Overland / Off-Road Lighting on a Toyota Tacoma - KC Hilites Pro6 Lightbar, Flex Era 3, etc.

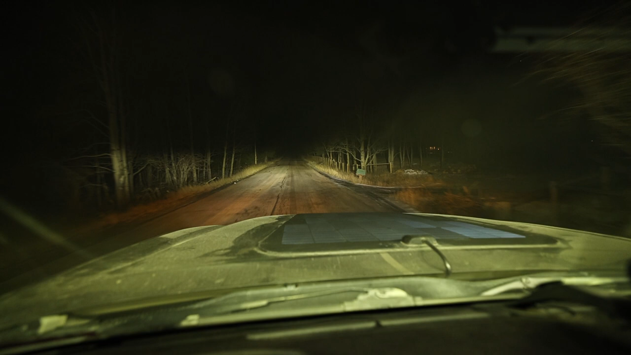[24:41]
roof, pro sixes, bumper, which I really need to aim up some, and then now sides. So you can see, you can see very well.